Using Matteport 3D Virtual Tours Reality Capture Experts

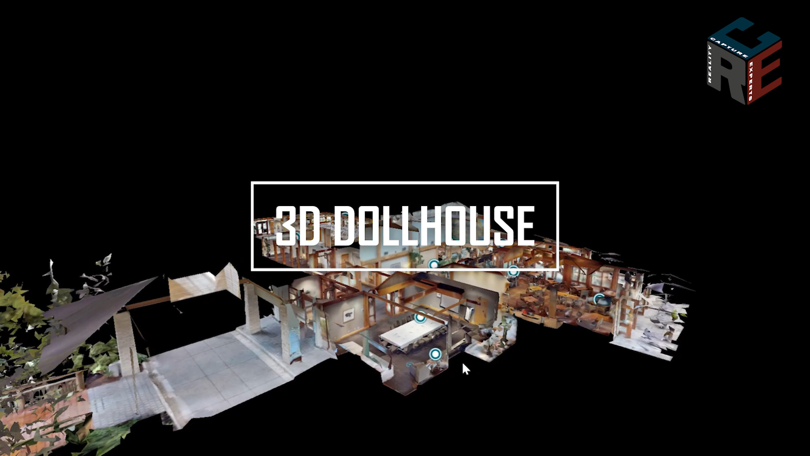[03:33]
If a dollhouse has been activated for your 3D tour, pressing the 3D icon will give you a bird's eye overview of
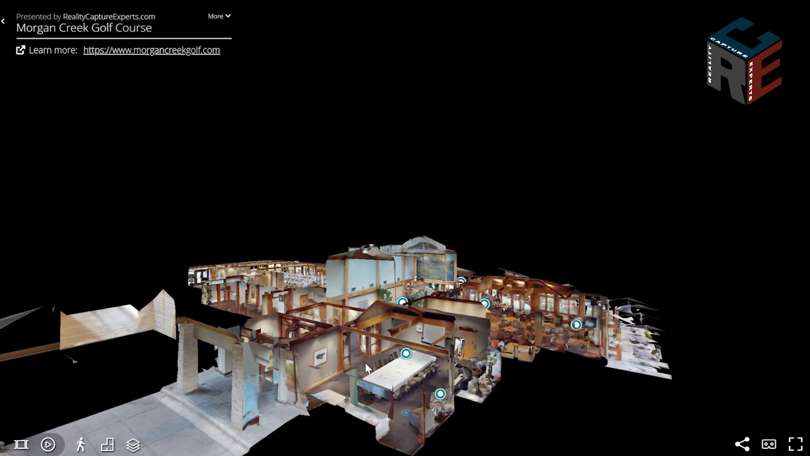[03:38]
the 3D space through an interactive 3D representation known as dollhouse view.
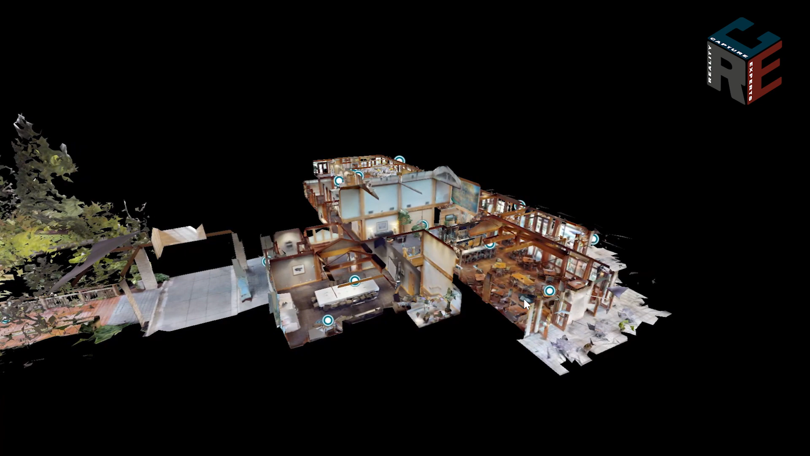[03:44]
Holding down the left button on your mouse, drag the dollhouse to rotate it.
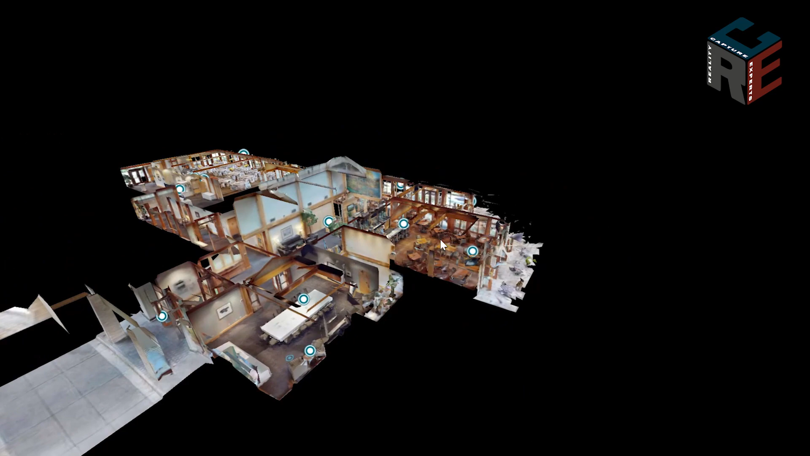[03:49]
Holding down the right button of your mouse and dragging will allow you to move the dollhouse left, right, up and down.
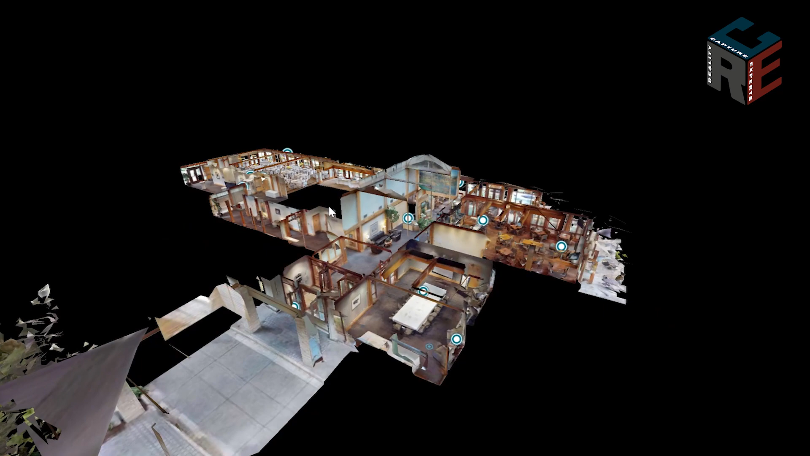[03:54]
Once you've explored the dollhouse, go back inside by left clicking anywhere to zoom into that part of the space.
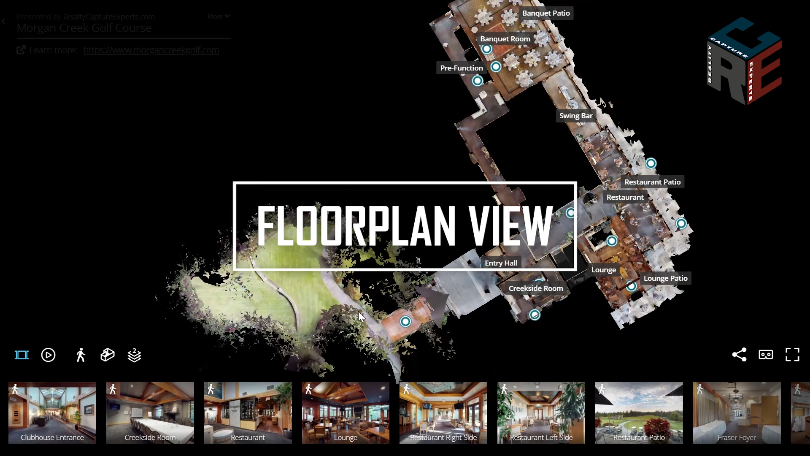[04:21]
If you've requested floor plan view for your 3D virtual tour, you can show your customers the layout of a space. Room labels can appear in the floor plan view if you've ordered this feature.
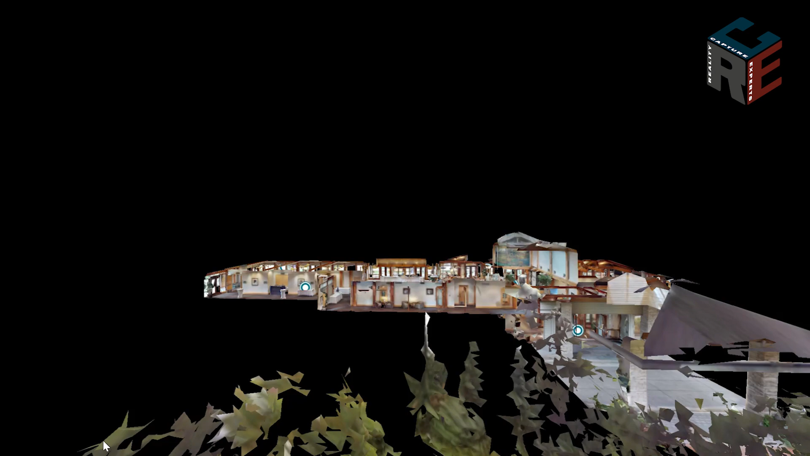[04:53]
When you're exploring the 3D space up close,